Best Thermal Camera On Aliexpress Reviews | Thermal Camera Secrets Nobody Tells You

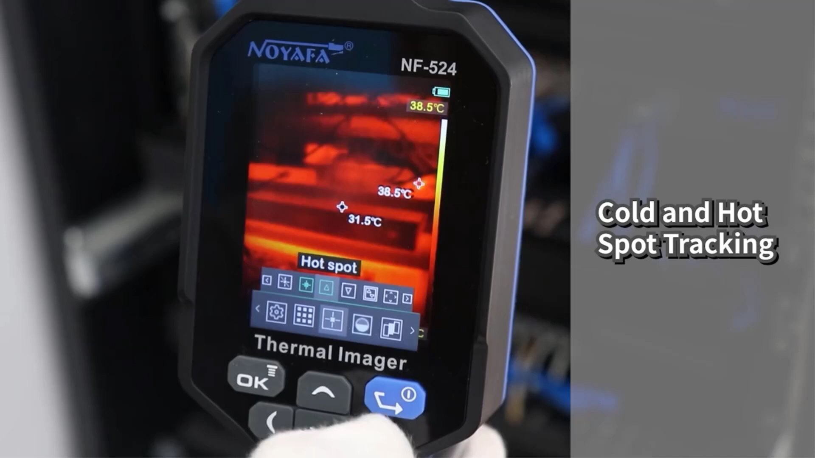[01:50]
On screen: max 38.5°C, min 31.5°C
The device features a temperature measurement range from minus 10 to 400 degrees Celsius,
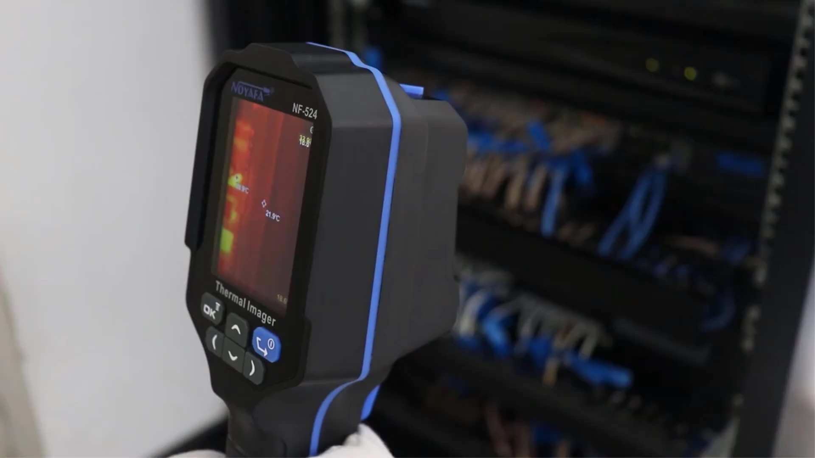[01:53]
with an accuracy of plus or minus 2 degrees Celsius or plus or minus 2% of the reading.
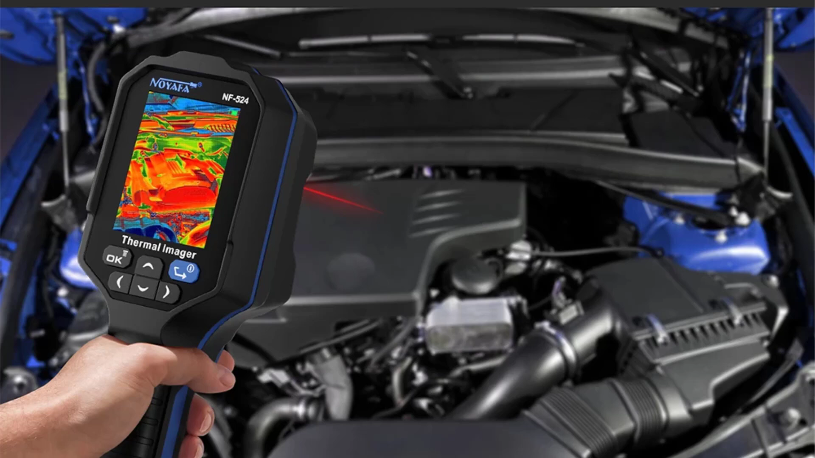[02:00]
It includes a 2.8-inch screen displaying various temperature palettes such as iron red and rainbow,
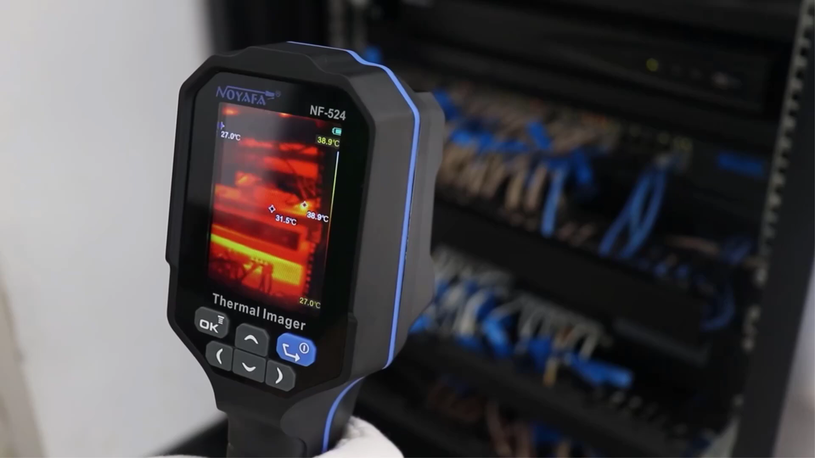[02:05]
On screen: scale top 38.9°C, scale bottom 27.0°C
and supports full-screen temperature measurements for critical points.
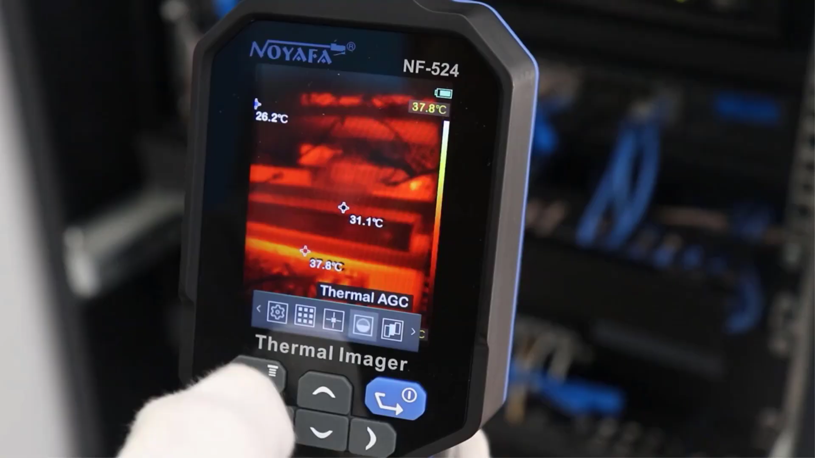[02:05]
On screen: spot 31.1°C, max 37.8°C, scale top 37.8°C
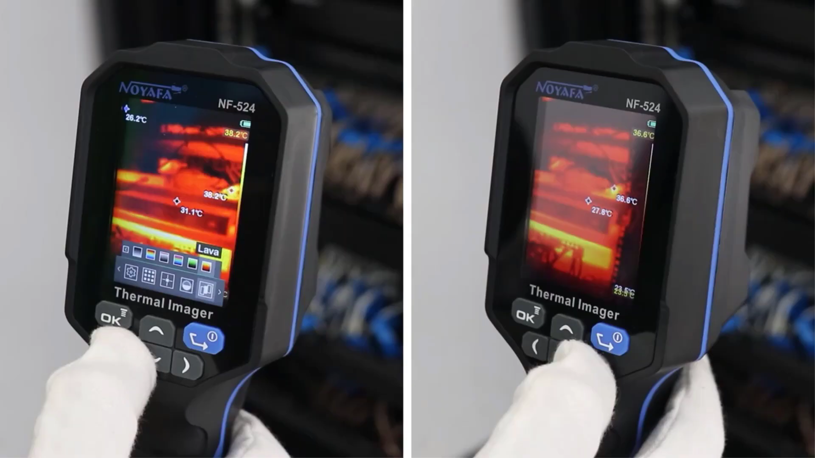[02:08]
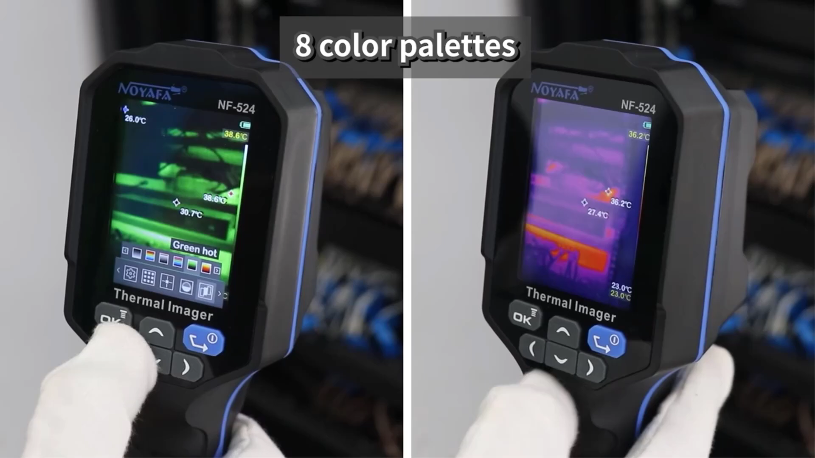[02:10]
The thermal imager is classified as Class 2
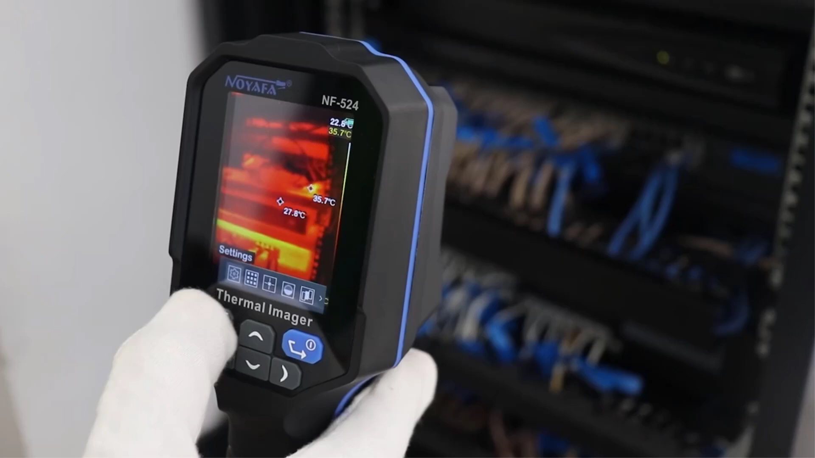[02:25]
CE-certified and manufactured in mainland China,
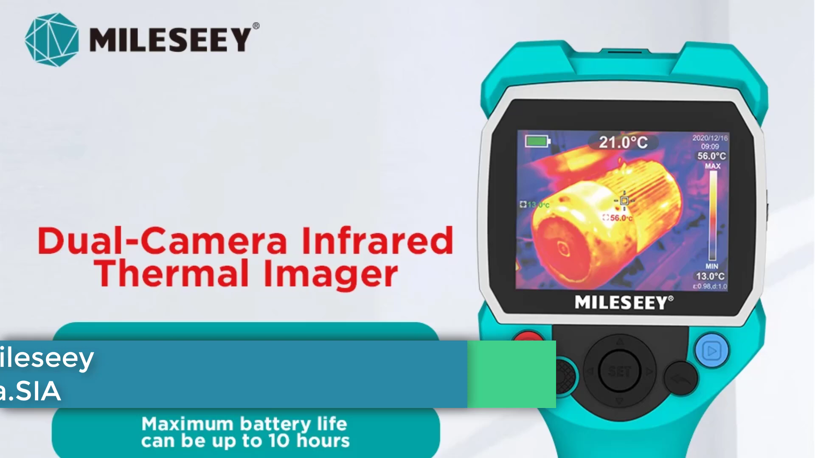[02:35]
On screen: spot 21.0°C
MILC TR120 Thermal Camera The MILC TR120 series,
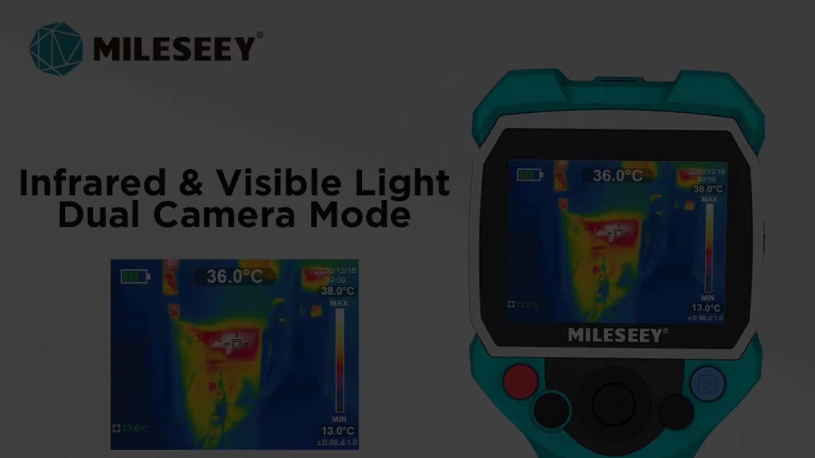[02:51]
On screen: spot 36.0°C
such as repair and monitoring suspicious activities.
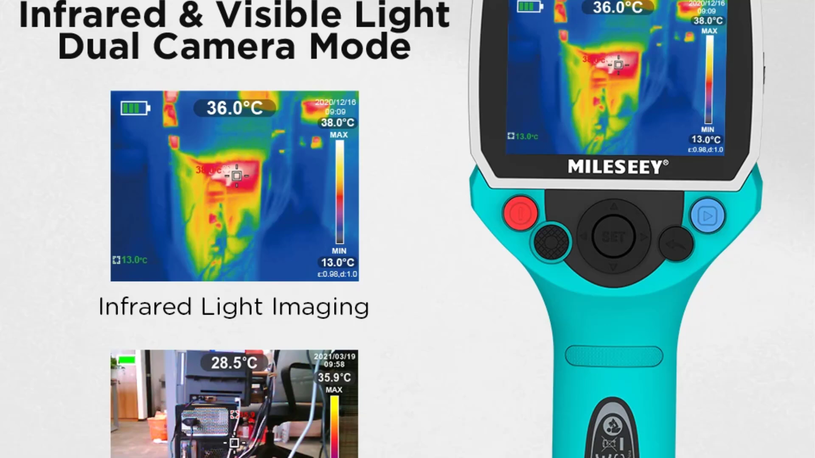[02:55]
Featuring a 3.5-inch color LCD display,
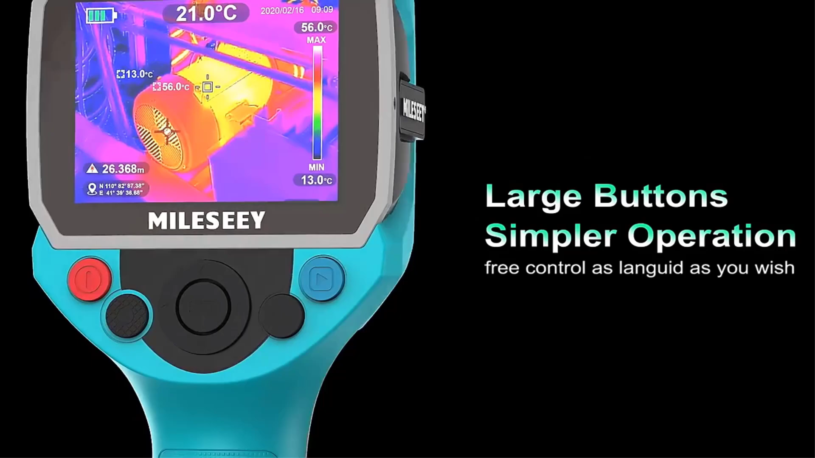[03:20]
On screen: max 56.0°C, min 13.0°C
Users can easily export data and images via USB for further analysis,
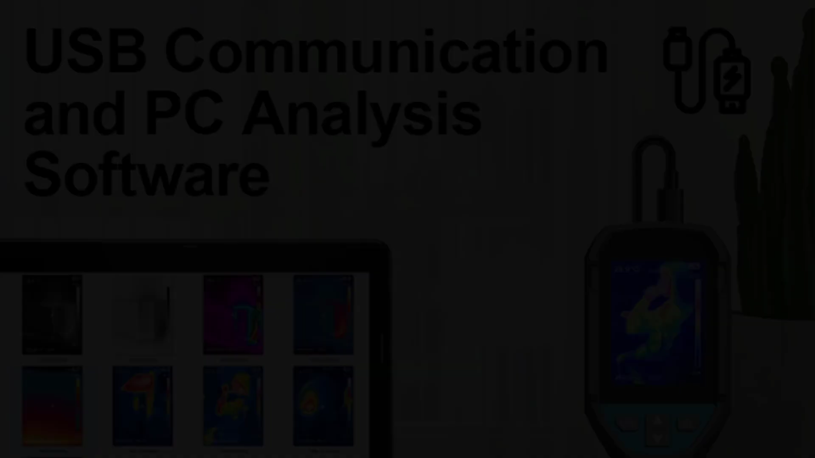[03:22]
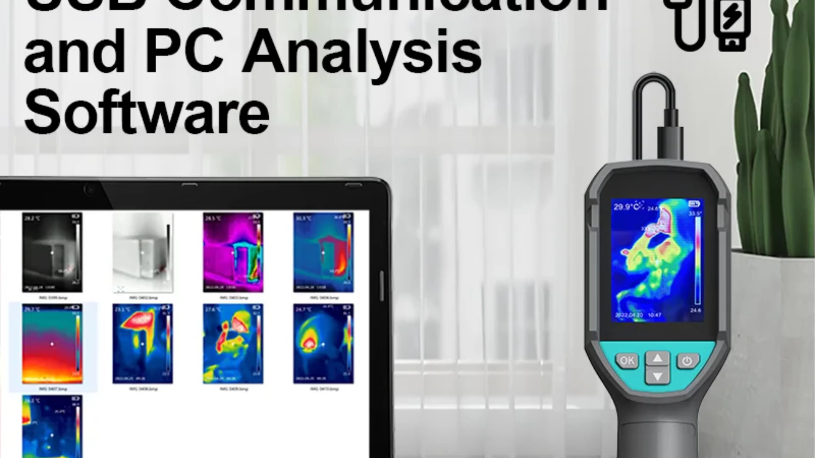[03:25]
with the device capable of storing up to 2,000 pictures and offering a maximum battery life of 10 hours.